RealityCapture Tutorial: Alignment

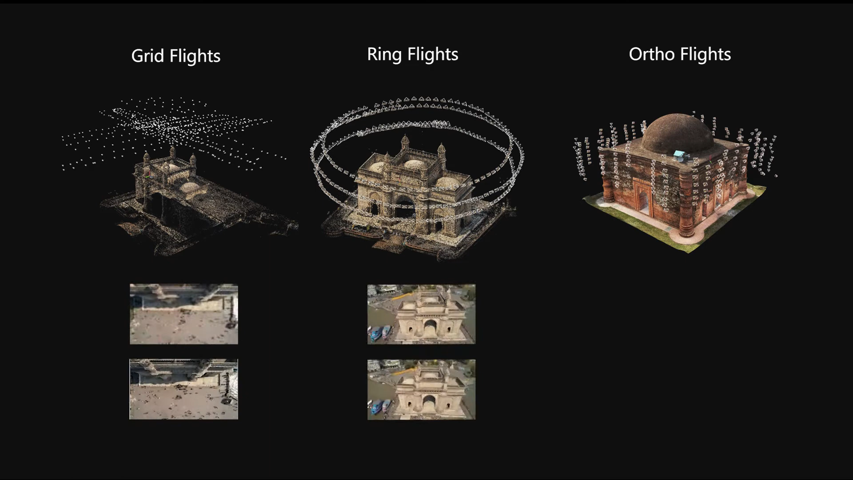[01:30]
Aerial ortho images are flown manually up and down the sides of a building. Aerial photogrammetry is commonly divided between interior and exterior images.
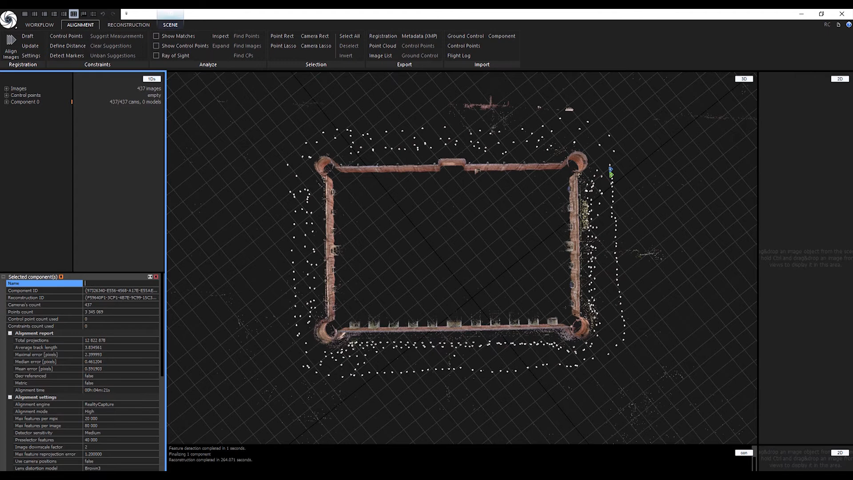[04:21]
Before adding the next group of photos in the scene, let's disable all the images that make up the first component. Use the Select All command or Lasso tool in the Selection tab to select everything visible in the viewport. Disable all the selected images by using the keyboard shortcut Ctrl-R.
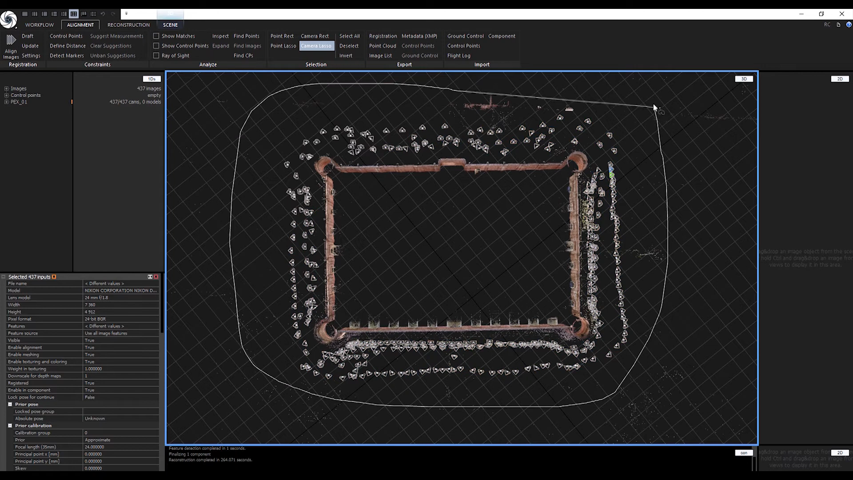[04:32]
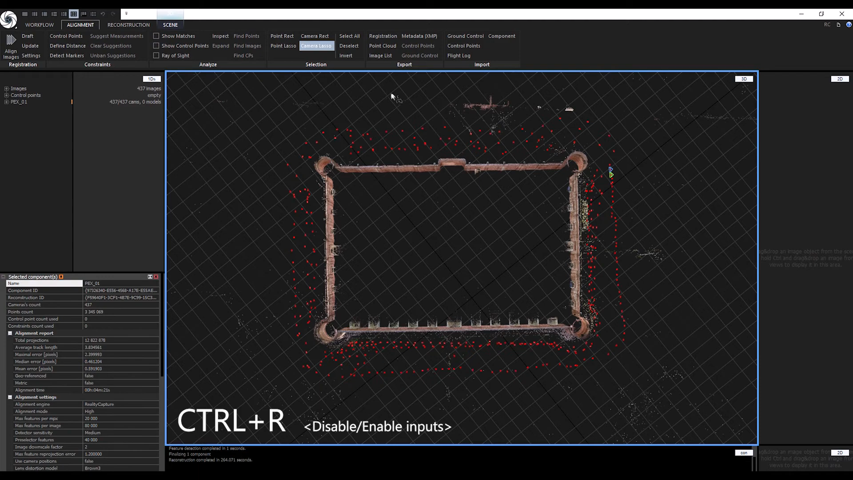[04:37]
RC will now ignore these images for as long as we keep them disabled, but they will still exist inside of the project.
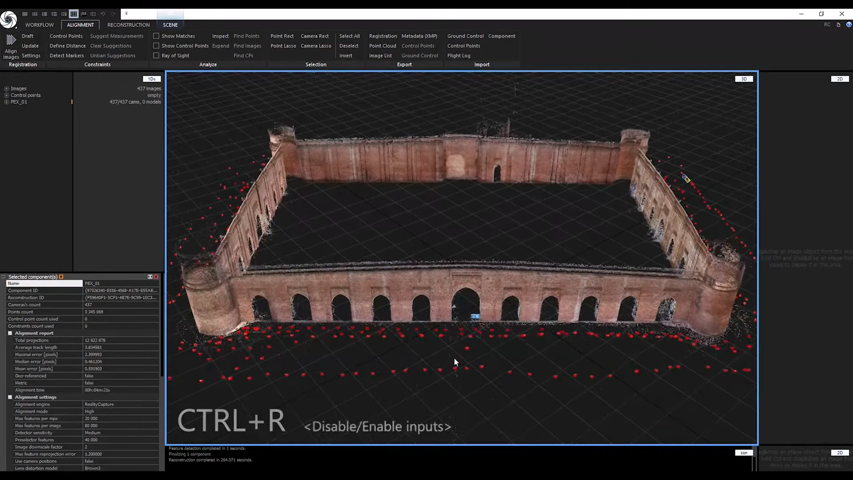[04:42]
Let's now drag the next set of photos into the scene and align again.
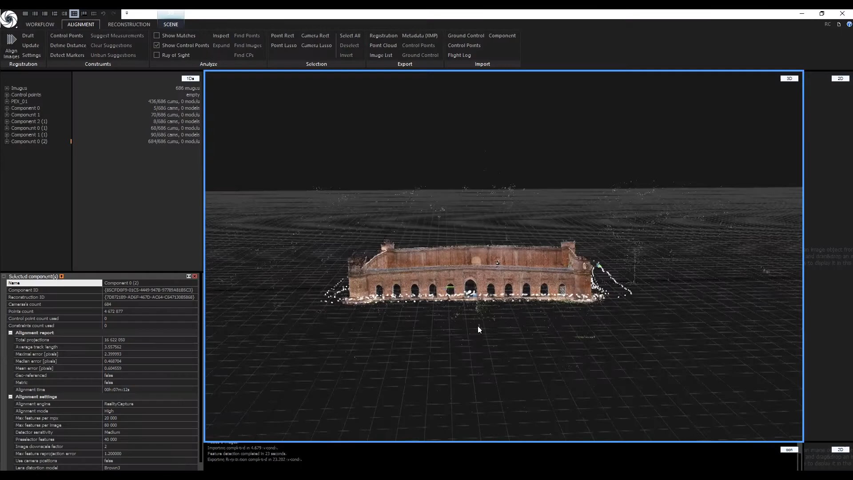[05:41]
We have successfully aligned all exterior images into a single component. Export the newly aligned component using the Registration button in the Export tab.
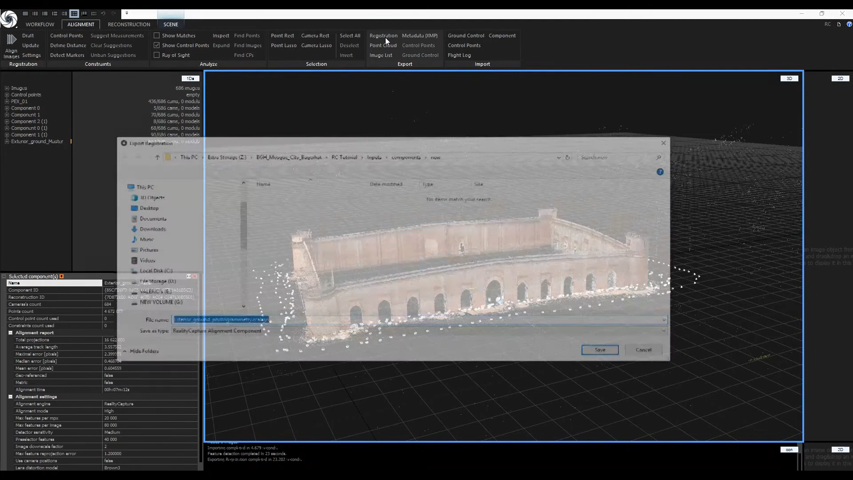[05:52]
Save the file as a Reality Capture Alignment component or .RC align.
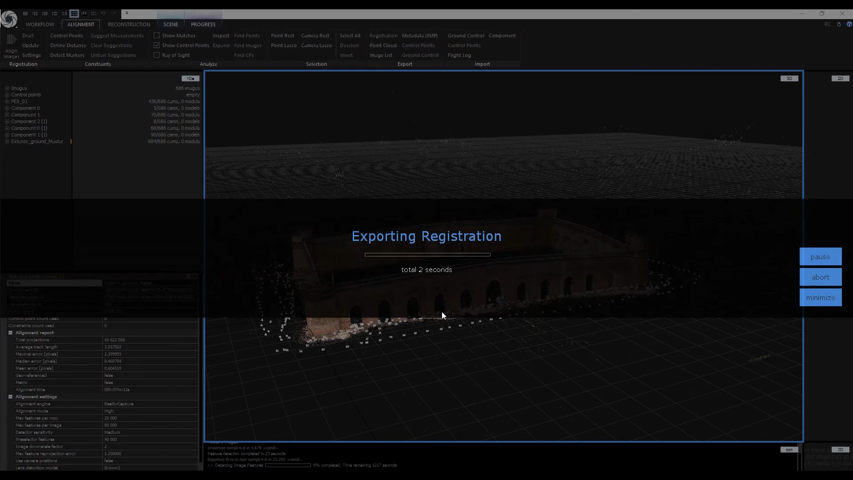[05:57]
You can drag and drop the component back in the scene to see it.
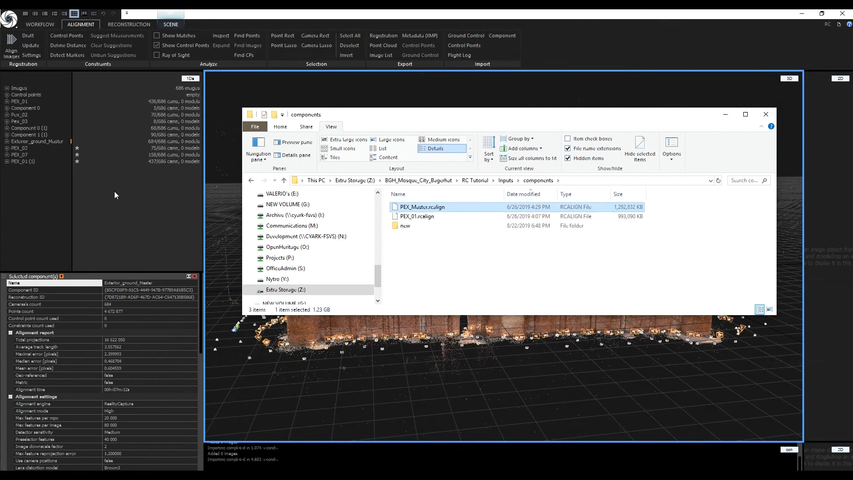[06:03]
Imported components will be marked with a star symbol in the 1D view. Take advantage of small components to quickly
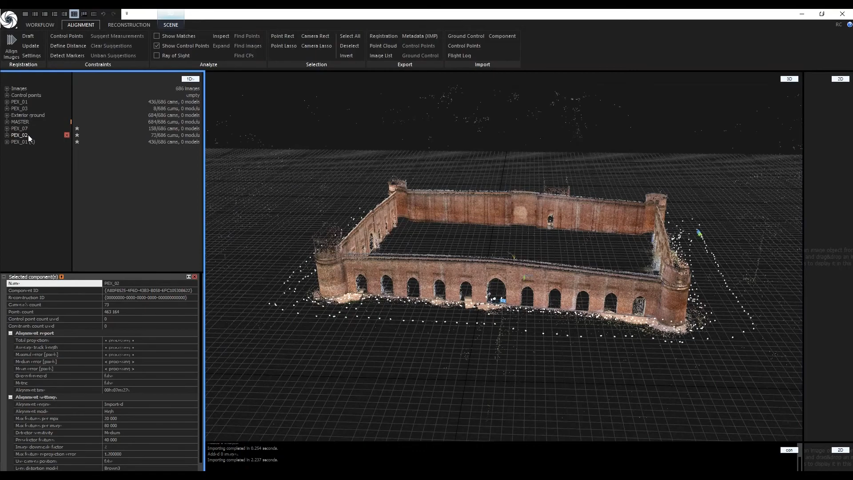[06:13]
select images inside of a large component using the camera lasso in the 3D view.
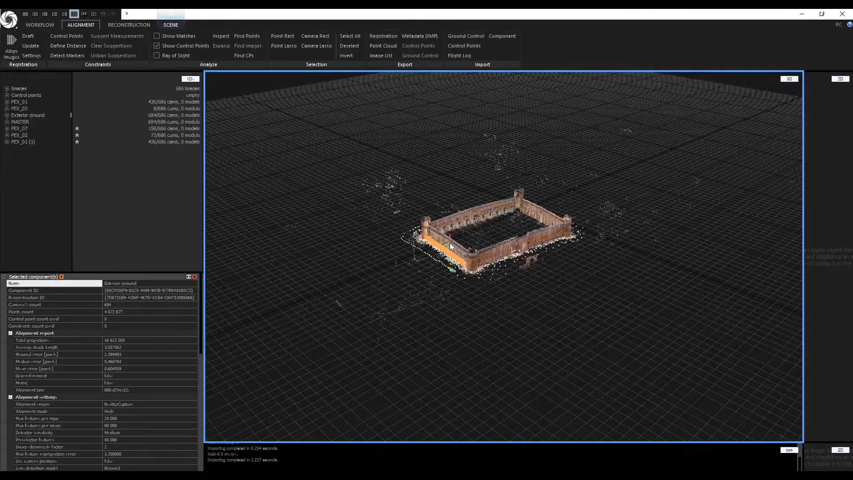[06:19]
Export all components and continue with the next set of images.
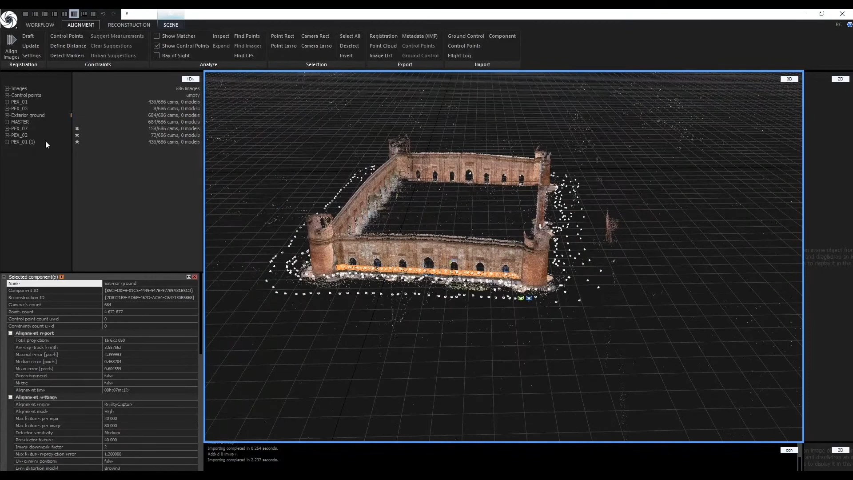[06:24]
Saving the RC project is not required as all the alignment data is stored inside of each component file.